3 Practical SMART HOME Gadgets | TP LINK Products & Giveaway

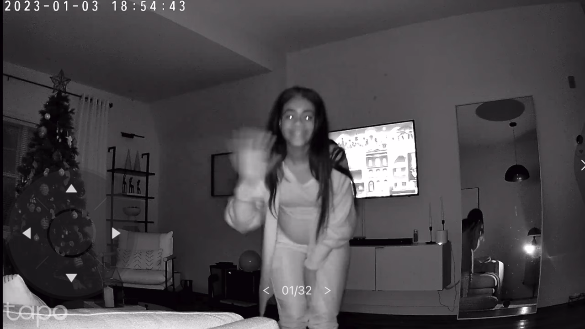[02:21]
It also has night vision. Unfortunately, it's not in color, but it's good enough for its actual purpose, which is to see what's moving around or who's moving around in your home.